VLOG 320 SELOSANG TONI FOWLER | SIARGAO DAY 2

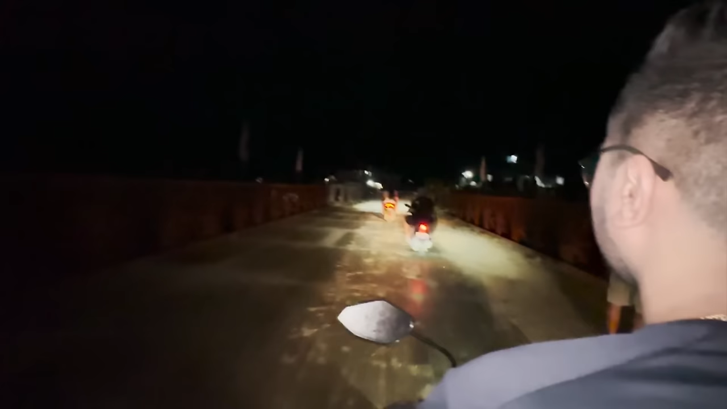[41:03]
Grabe ang babait nila. Sobra nakakatuwa. Ito na, pauwi niya na po. Dadaan na naman sa madilim.